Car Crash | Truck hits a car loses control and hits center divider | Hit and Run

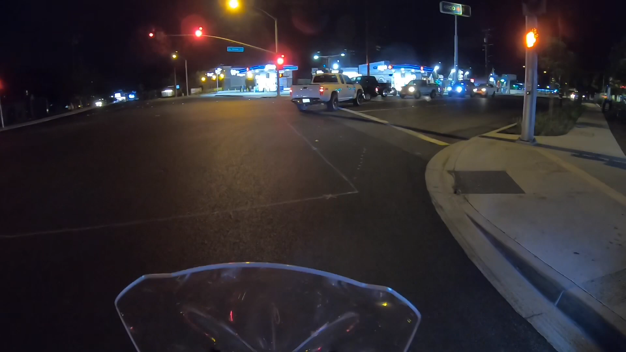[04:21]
949271. It's a white truck. I'm not sure what kind of. Yes, that's a pickup truck.
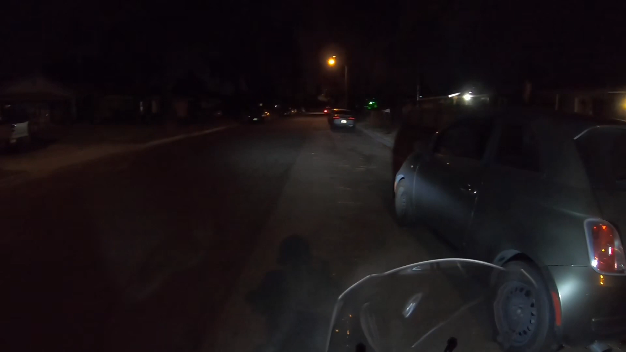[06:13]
Okay, that sounds good. He just came out right now. Okay. He parked. He parked? Yeah, he parked. And he came out. I don't know if he's intoxicated. Okay, hold on 1 second, I'm sorry. No problem. I want to